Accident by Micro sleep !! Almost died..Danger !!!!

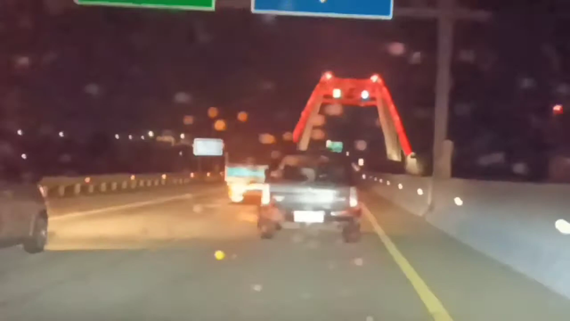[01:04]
sangat berbahaya sekali teman-teman kalau di jalan tol jadi sebaiknya kalau ngantuk atau lelah bisa beristirahat jajah teman-teman menepi di rest area terdekat nah ini adalah kejadian yang saya rekam ya jadi mobil yang depan ini kayak mobil minibus ini tiba-tiba oleh ke kanan dengan sendirinya ya nah